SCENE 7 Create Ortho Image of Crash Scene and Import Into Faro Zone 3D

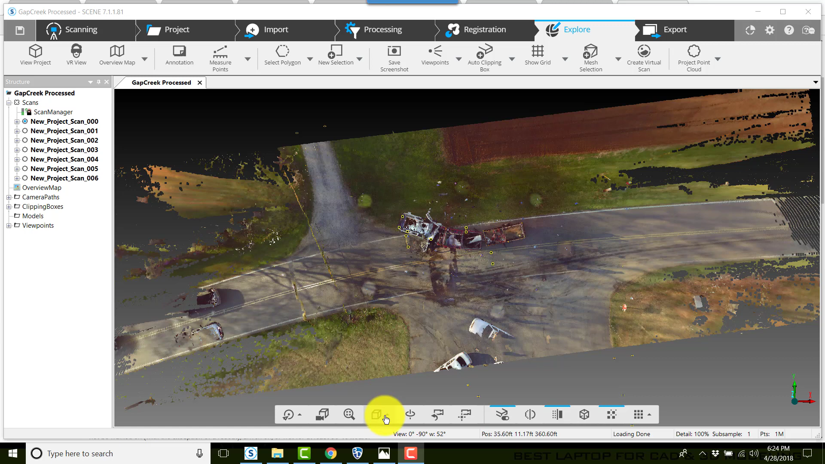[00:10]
we're going to create an ortho image of a crash first in scene make sure that you're in a 3d view of your project go to the top view next we want to make sure that we have a clipping box and the clipping box here we've called it main it is our main picture frame for our clipping box and kind of show you what it looks like
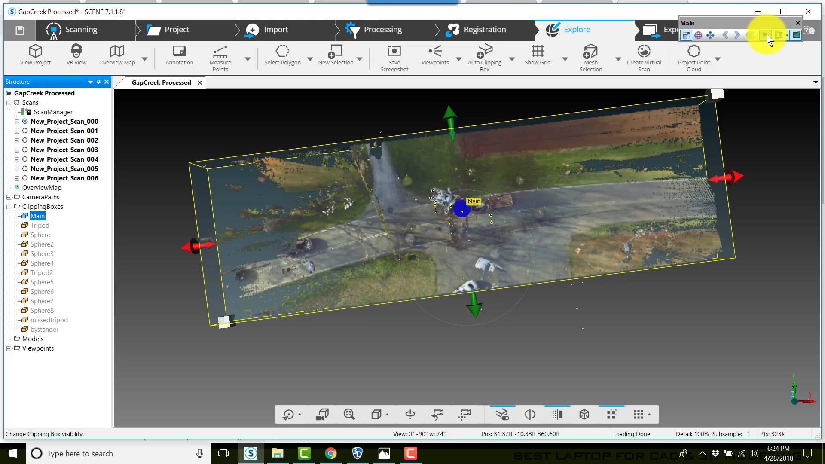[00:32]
now we want to go to apps we want to click on orthographic photo create
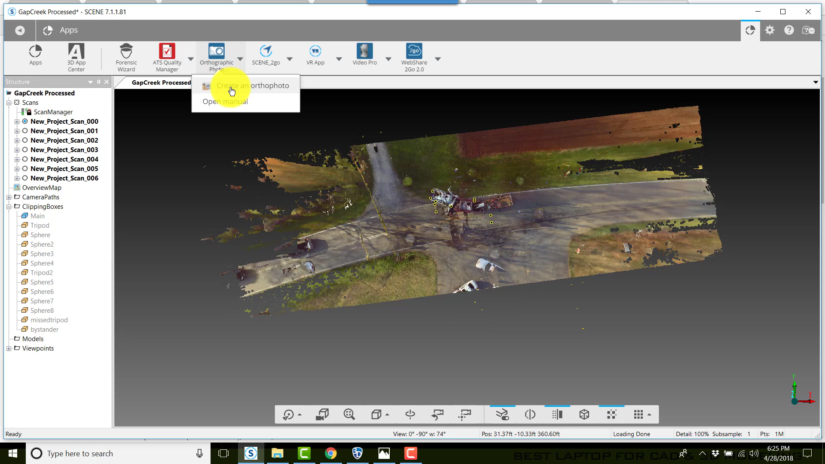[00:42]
an ortho photo make sure that the main clipping box is selected we'll choose imperial units show scale and next we click on create ortho photo here it wants to know where do we want to put the ortho photo I recommend putting it in your projects and in your project give it a name now this ortho photo we're creating so we can import into pharaoh zone 3d automatically to scale
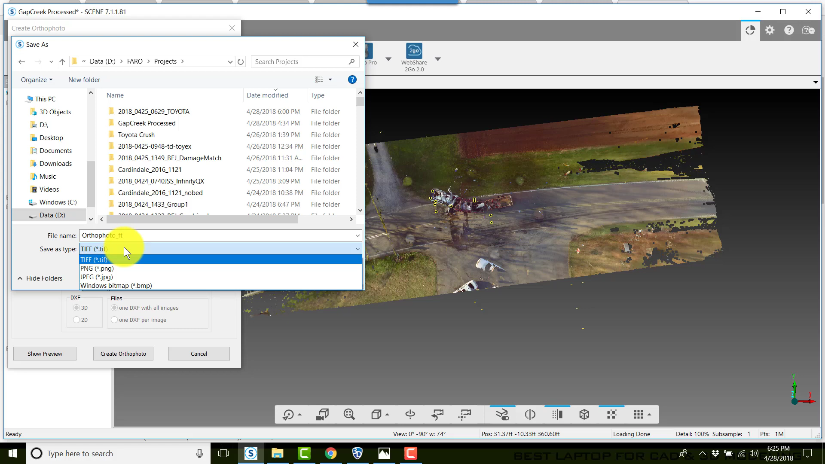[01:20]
so we want to make sure that our type is TIFF now if you're using another drawing program you can use PNG jpeg or BMP when you click save and then create ortho photo be patient this takes
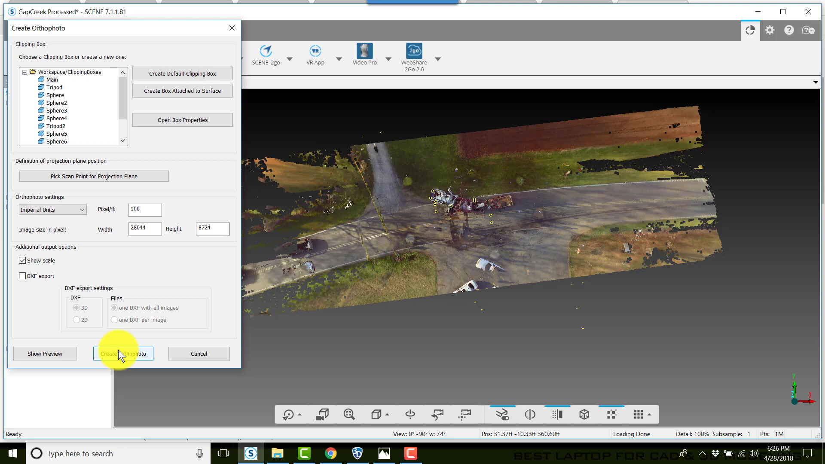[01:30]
quite some time in some cases depending on the size of your ortho photo now open
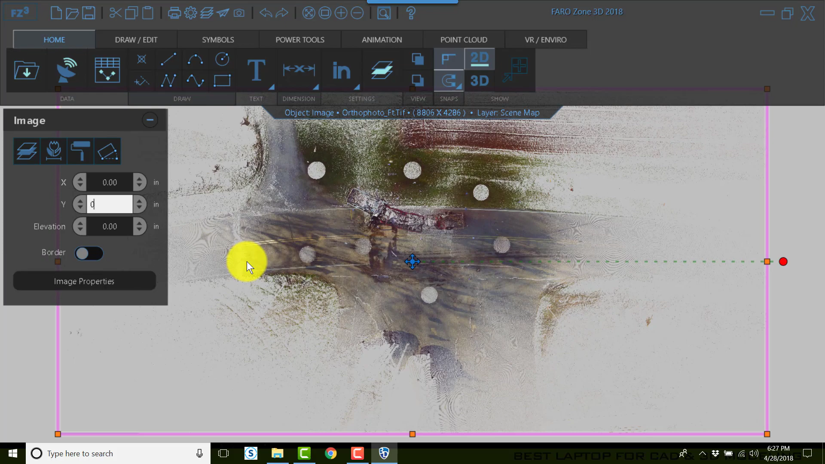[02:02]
now we can zoom in to see
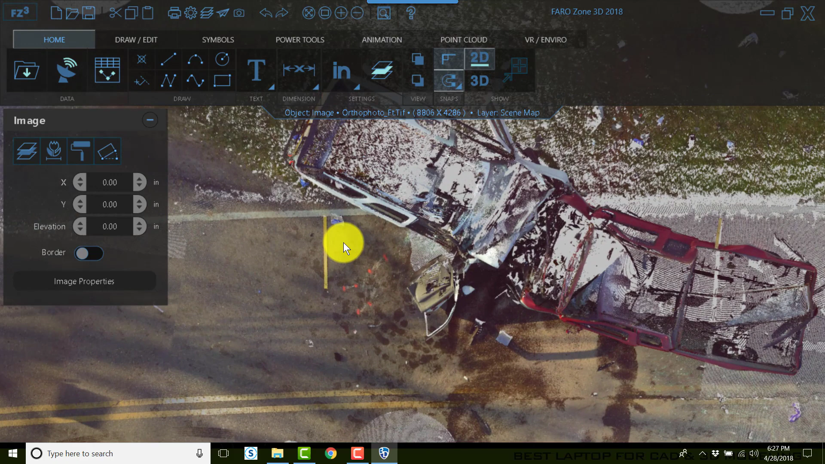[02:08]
our top-down view and just to test to make sure that our ortho photo
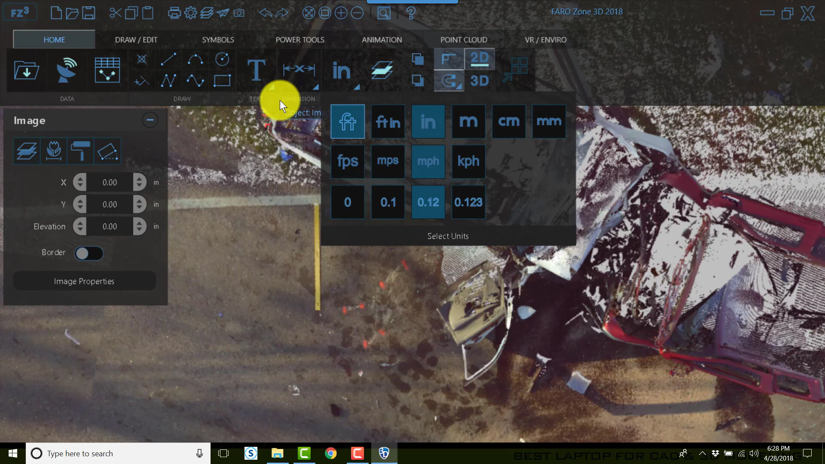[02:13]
has been brought into scale we'll click on our scale bar
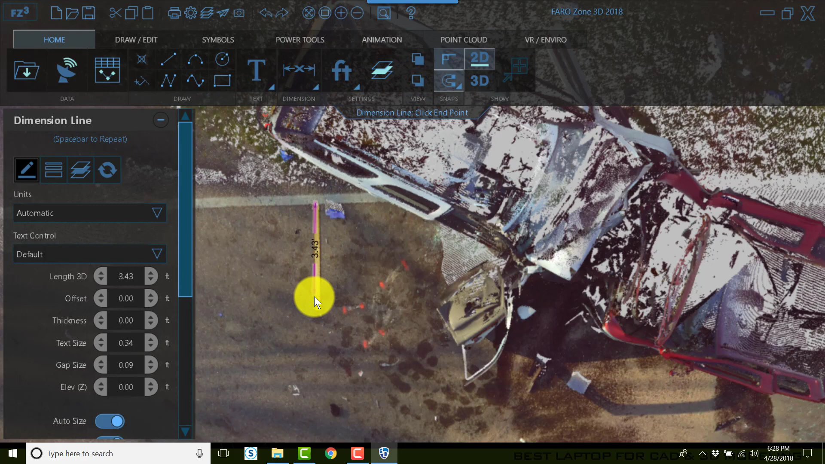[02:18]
and I'll zoom in here a little closer to see that ensure that I have
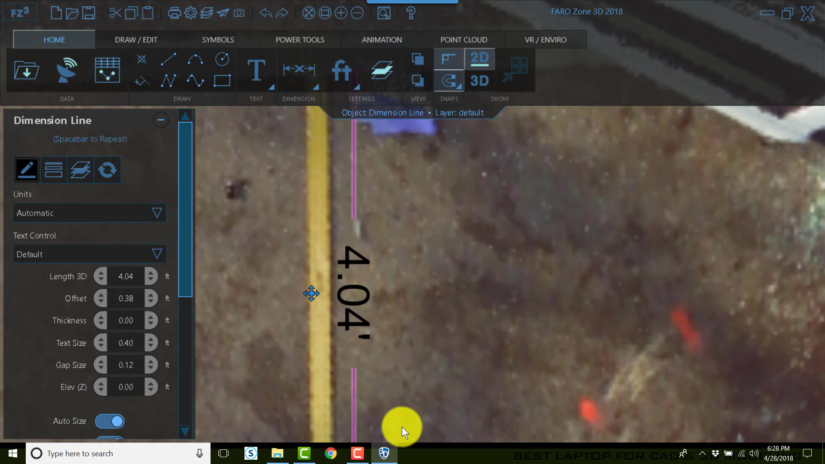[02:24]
clicked in the right spot the scale bar is indeed four feet long now anything
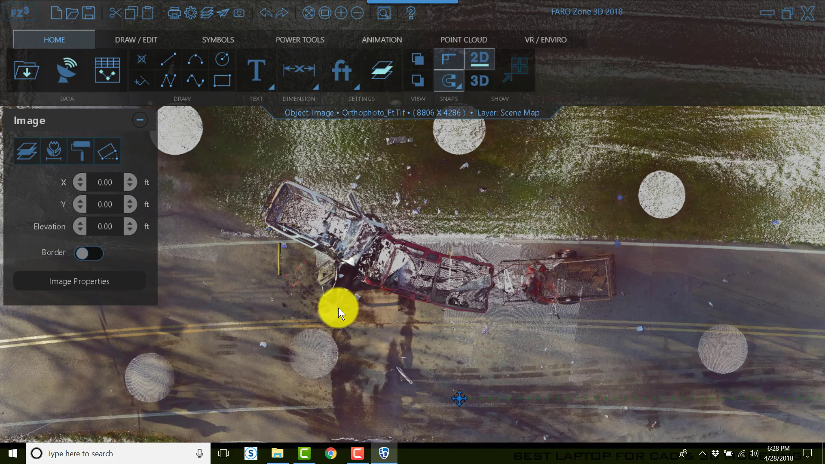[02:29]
we want to measure on this ortho photo will be accurate and to scale
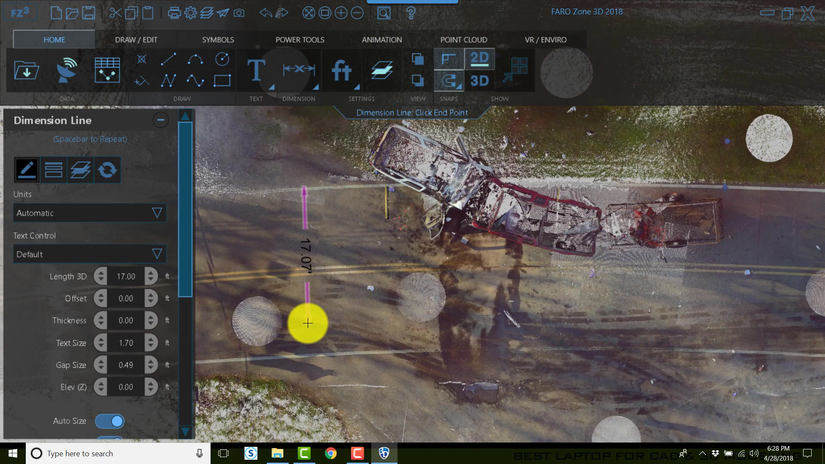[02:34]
for example the roadway width you can add symbols we
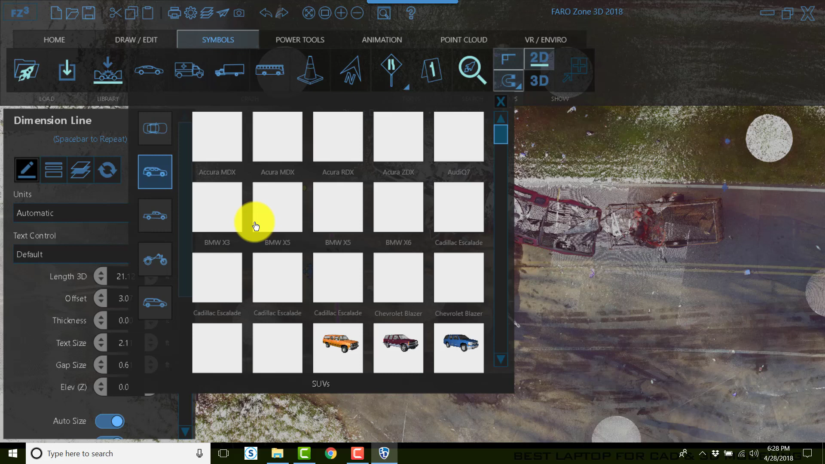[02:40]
can add symbols to show how these vehicles impacted one another